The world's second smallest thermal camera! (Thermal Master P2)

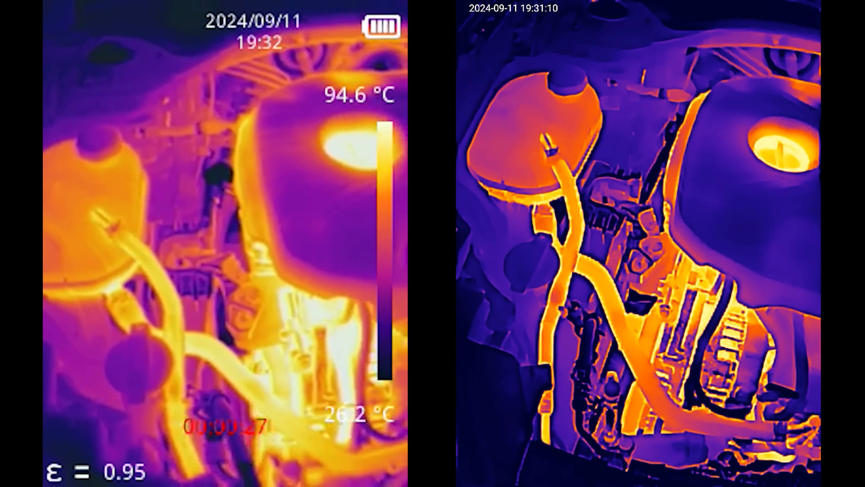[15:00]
mode but you're going to be the judge of which quality do you prefer HD mode or non-HD mode or if you prefer the image on the left which is the top don
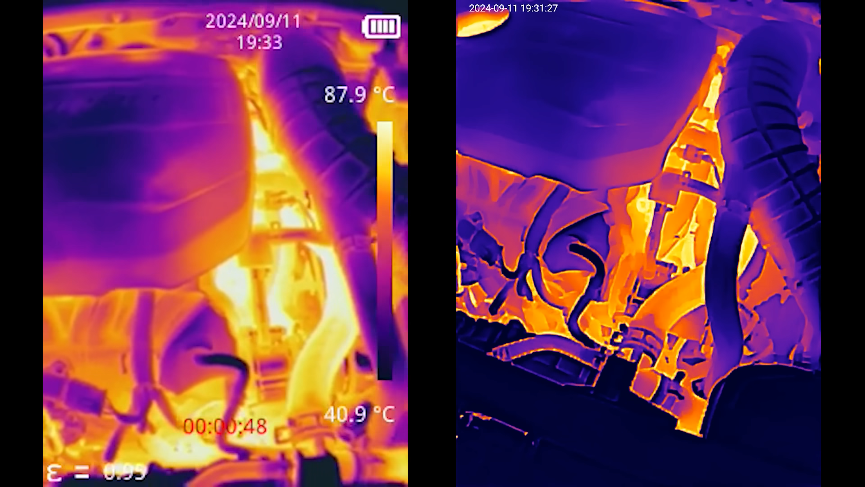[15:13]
On screen: scale top 87.9°C, scale bottom 40.9°C
I'm trying to hold these together as close as possible so that it's an even shot on both I kind of oh it's hard to tell if I like the glowing red on the right or the left
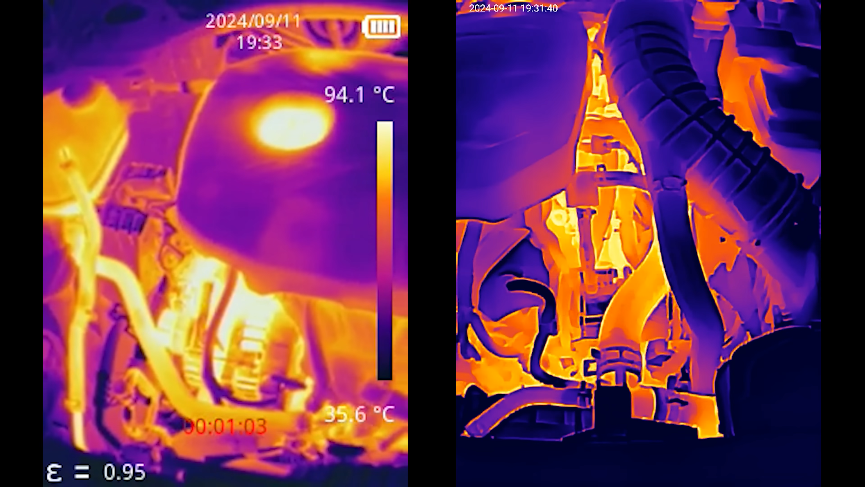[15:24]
On screen: scale top 94.1°C, scale bottom 35.6°C
I don't know which one I like more all right so the image on the left is the top don again
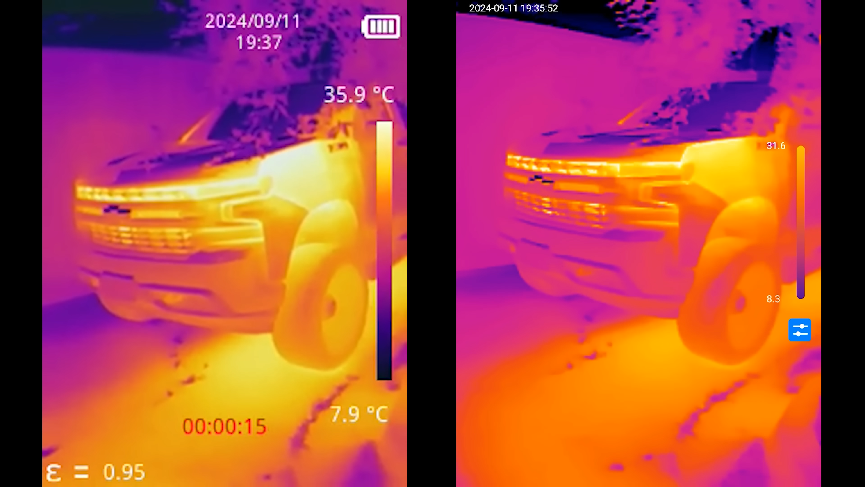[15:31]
the image on the right is non-HD mode so that I can have the little temperature scale thing and you
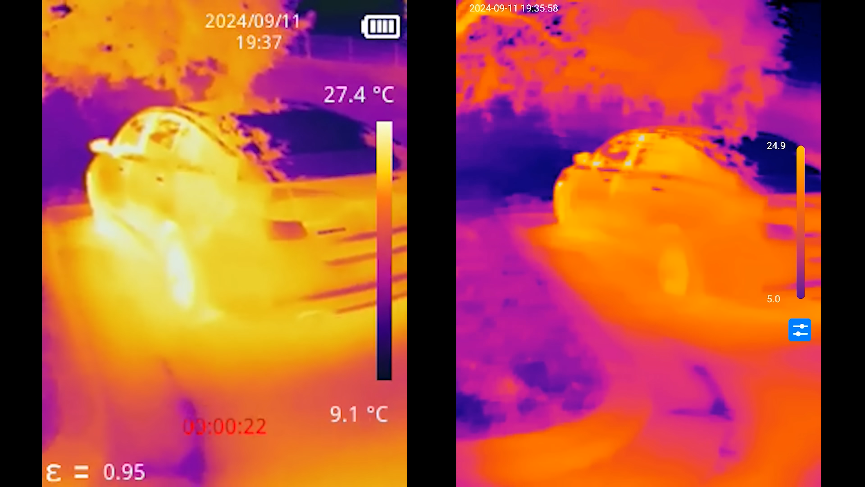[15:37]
can see that there is heat coming from this car this car has not been driven
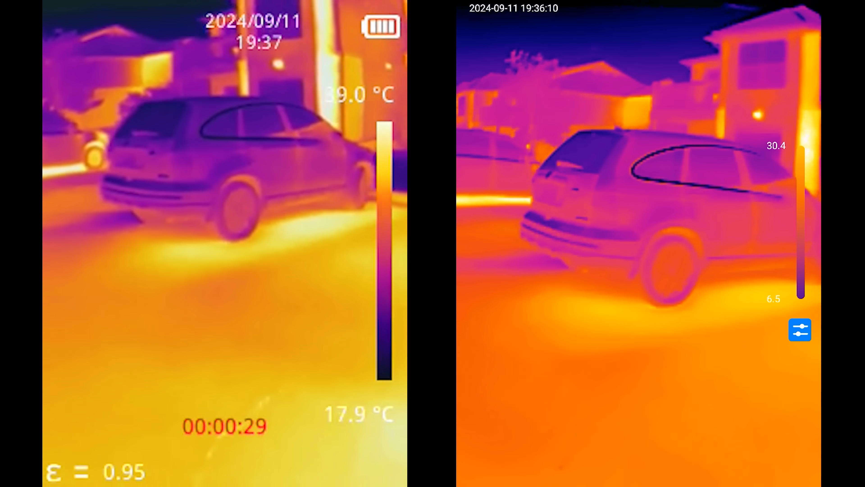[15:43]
and then my car has definitely just been driven this
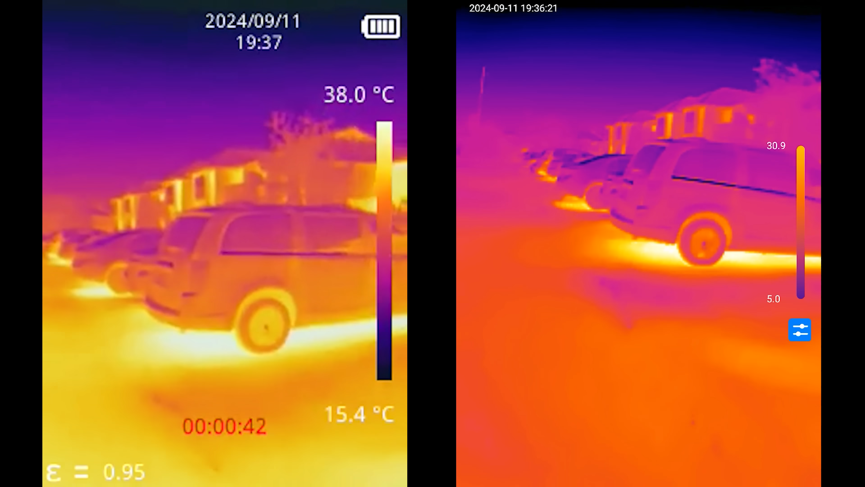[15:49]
is so cool and this is me walking with both of these so it's not going to be the clearest shot that truck is definitely not been driven the Mustang
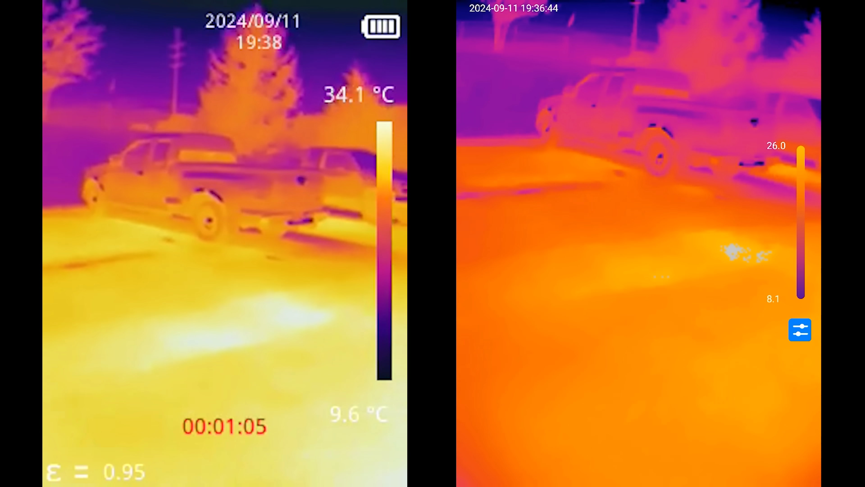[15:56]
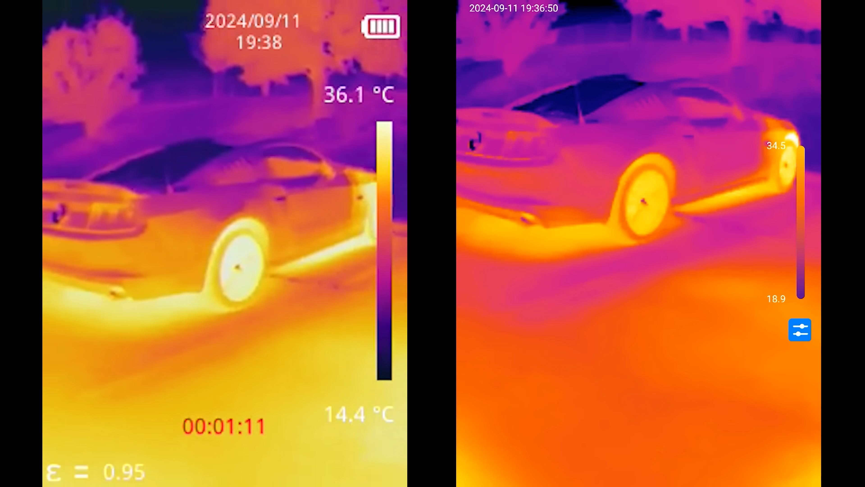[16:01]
has definitely been recently driven this pickup truck is cold
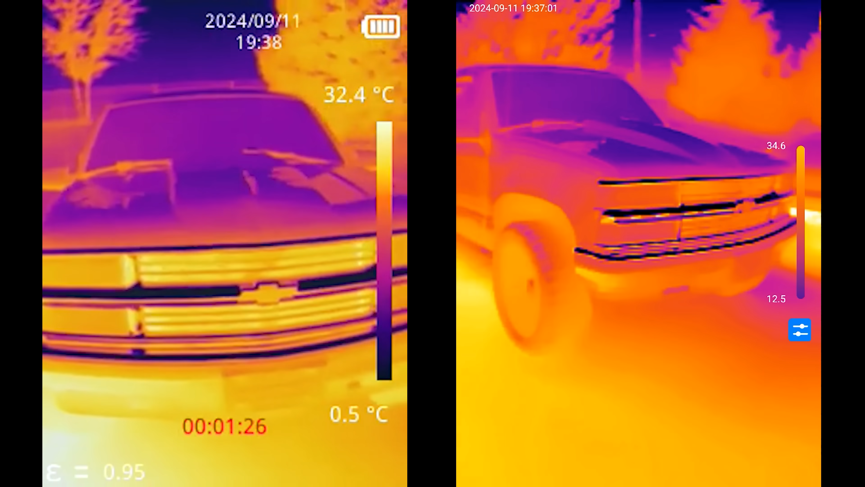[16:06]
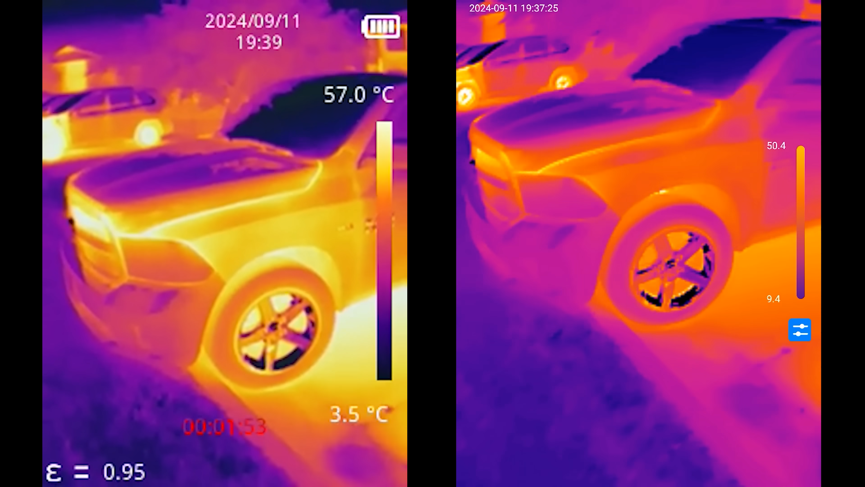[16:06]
look at the truck the top don definitely has a better image and
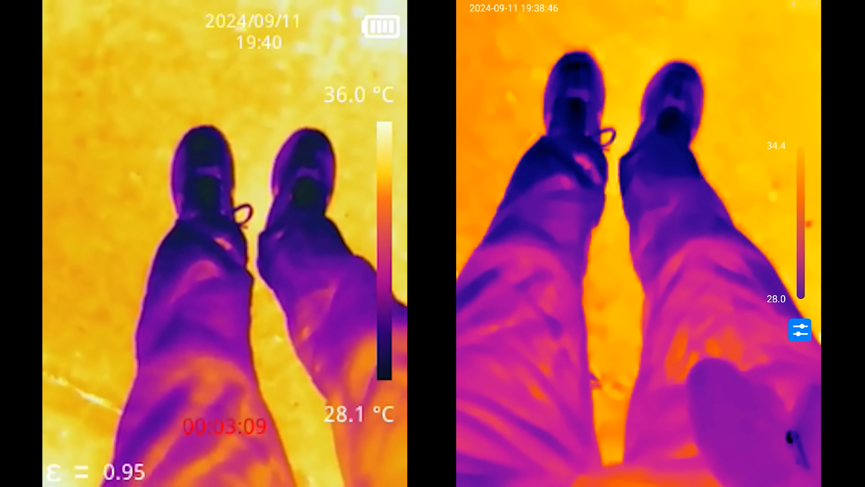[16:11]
then there's my legs
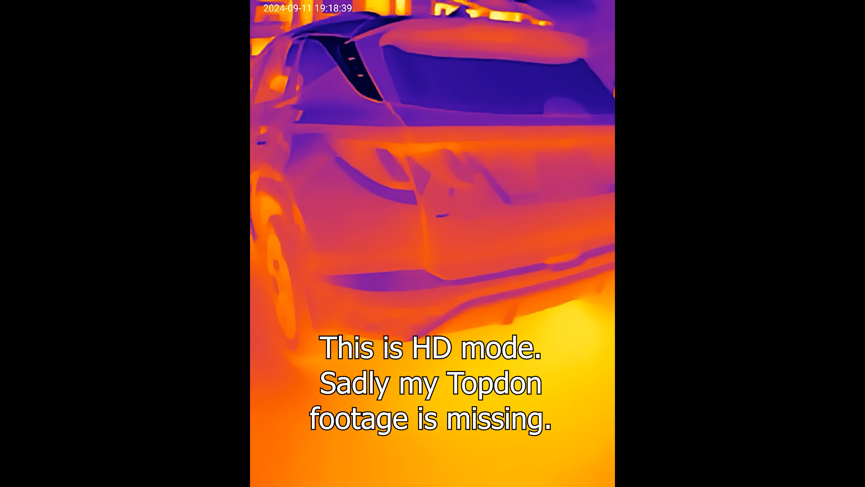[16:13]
I'm having so much stinking fun with this like you can tell which car was recently running
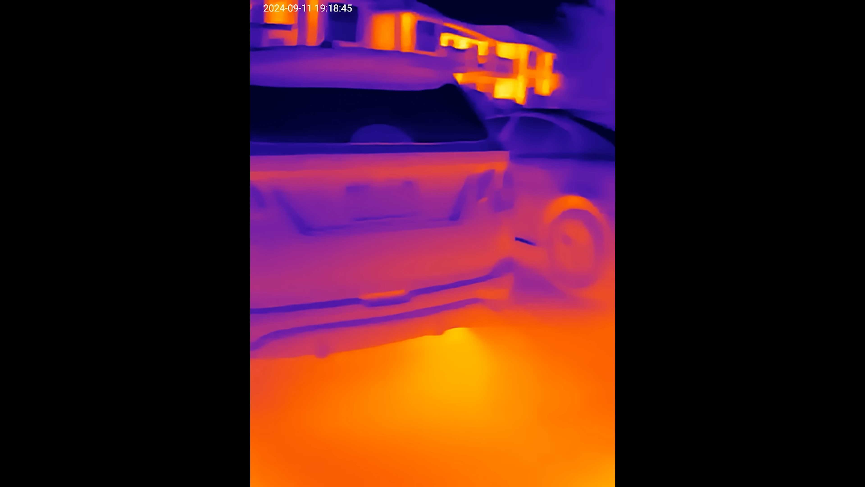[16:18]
that one has not
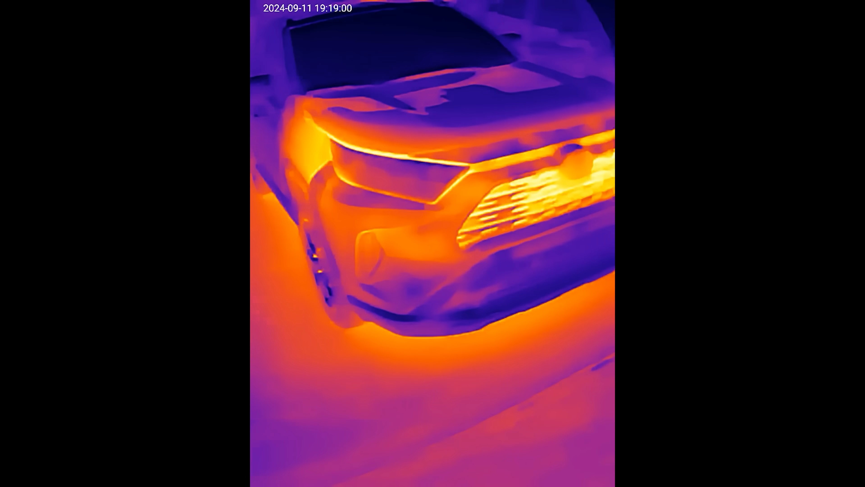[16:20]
that one has that one has not that one has and then my car right now
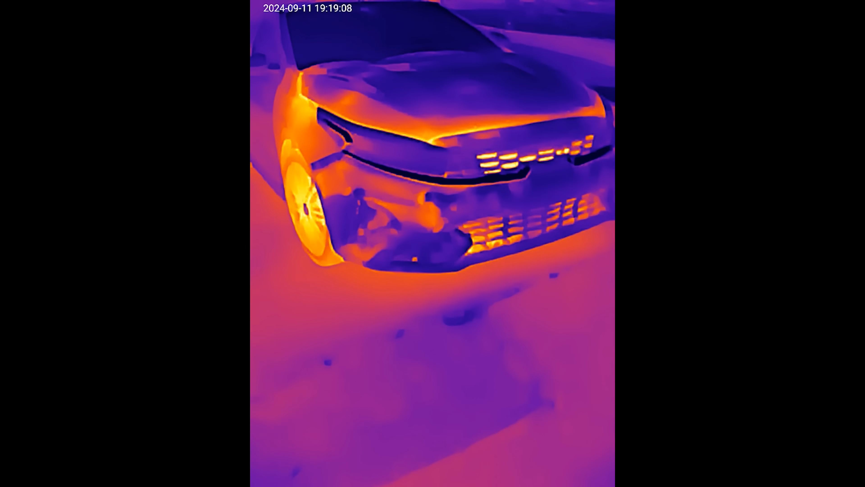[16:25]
is currently running and look at the brakes right look at the wheels
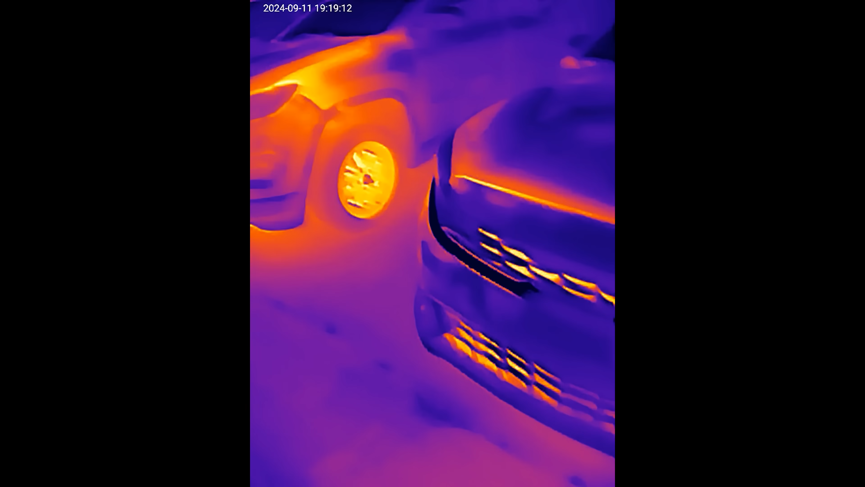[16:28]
so I literally just got home my wheels are and brakes are warm
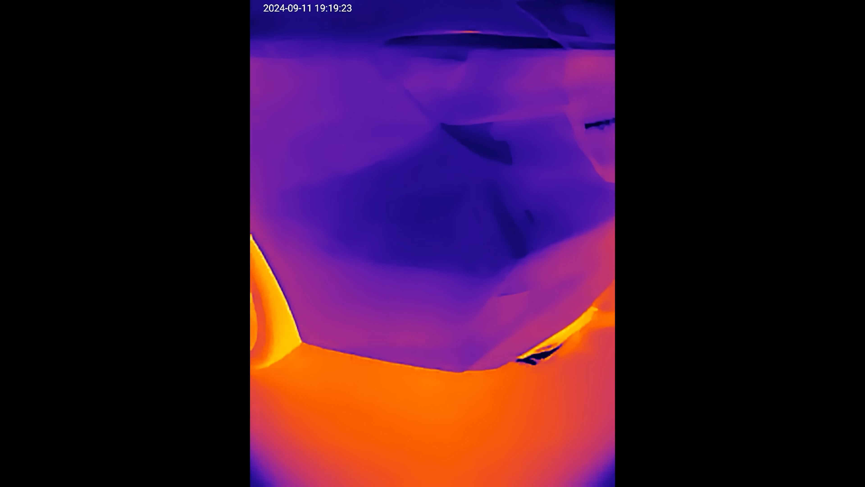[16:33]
look at the freaking rubber like the rubber I feel it's warm to the touch and
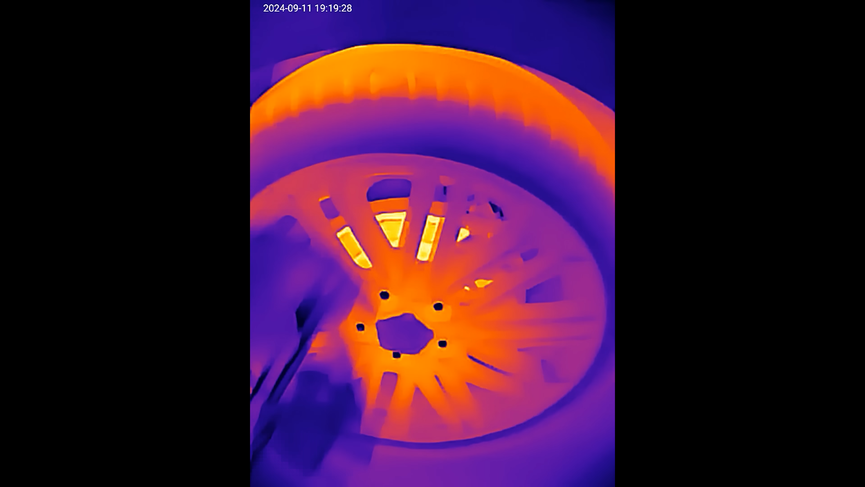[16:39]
it's also that's so cool they're like those wheels are
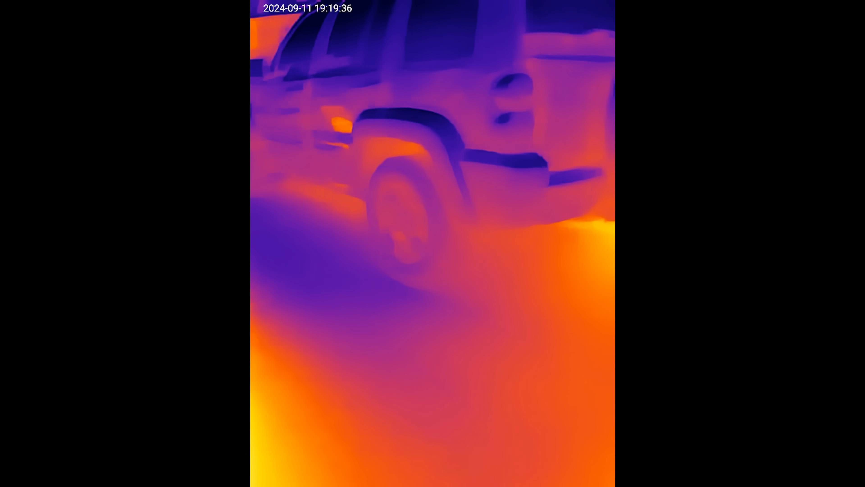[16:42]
cold unless sir oh yeah this is so cool oh I'm such a dork dude so the ground's
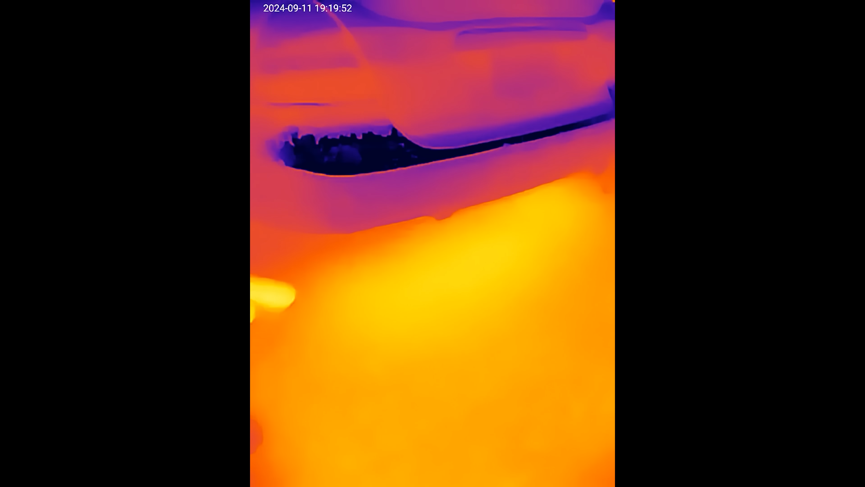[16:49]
gonna be warm because the sun
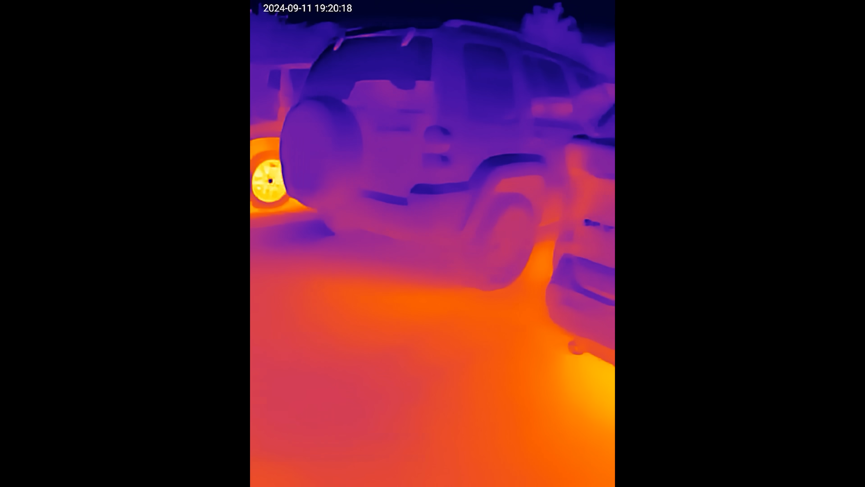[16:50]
this is so freaking cool dude